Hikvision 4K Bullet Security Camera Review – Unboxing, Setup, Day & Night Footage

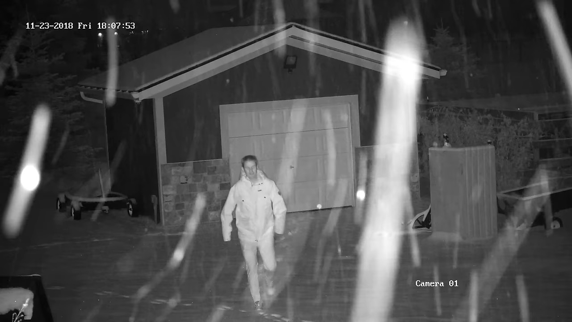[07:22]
those super bright IR lights blow out the image let's see if we can fix that on the web user interface if I turn on smart supplement light or what used to be called smart IR when I walk towards the camera it senses that the IR lights are too bright and the camera lowers the power of these lights so the image isn't blown out
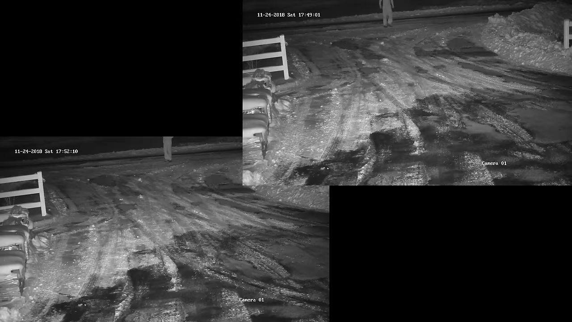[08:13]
again the IR lights blow out the image once I hit the 9 meter mark or 20 feet with the smart supplement light
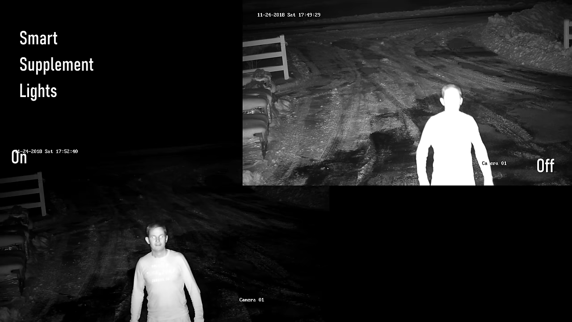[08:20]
on the subject isn't as blown out from the fence post check out how bright the IR lights are
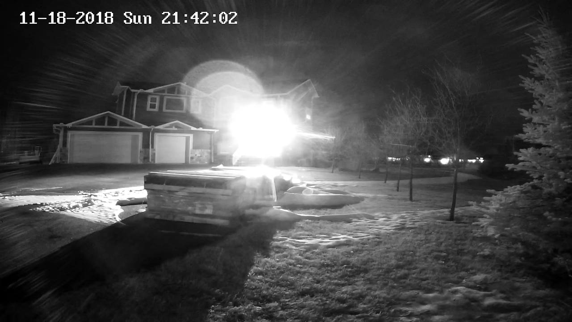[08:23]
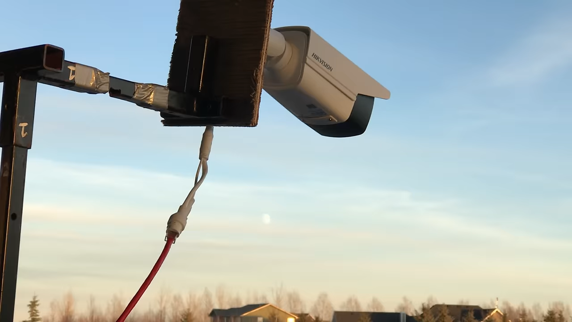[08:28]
next we do the open field distance test and examine how far we could see
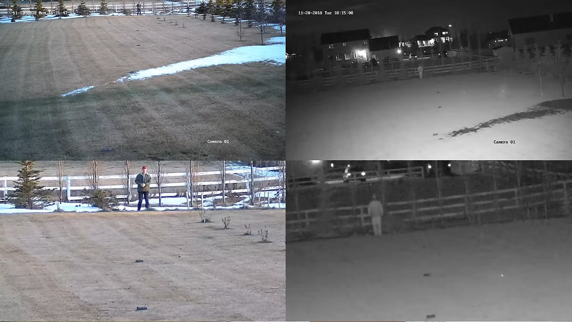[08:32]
here at the 80 meter mark or 262 feet away I'll walk towards the camera I'll move the nighttime vision camera up a little bit because the center of the image is where the IR lights are at their strongest the IR lights do seem to reach that far but the 12 millimeter lens doesn't reveal many details at that distance at 61 meters or 200 feet it's grainy but not too bad at 46 meters or 150 feet it's much better this seems to be a good distance where people are recognizable and license plates
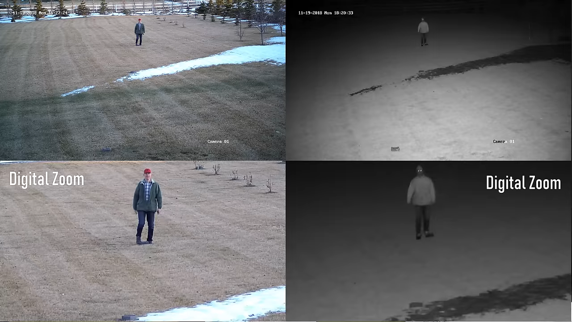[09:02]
could be readable at 30 meters or 100 feet the image is much better good quality for both daytime and nighttime use and at 15 meters or 50 feet the daytime looks great but the nighttime quality isn't adjusting too well with those IR lights unless I turn on the smart supplement lighting and it improves
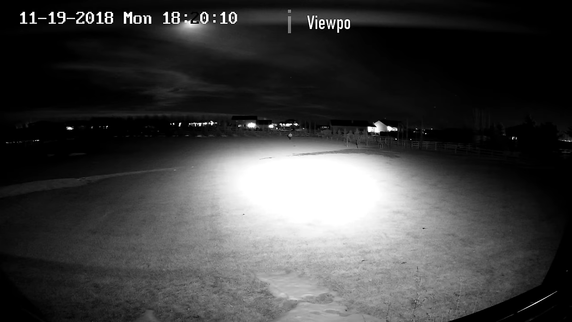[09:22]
a little using another wide-angle camera we can see how the IR lights are concentrated to stay within a narrow field of view for this 12
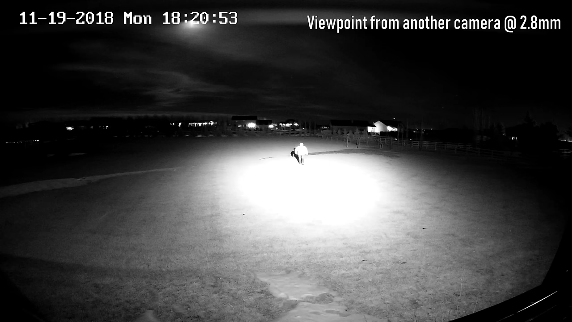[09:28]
millimeter camera no IR light is getting wasted here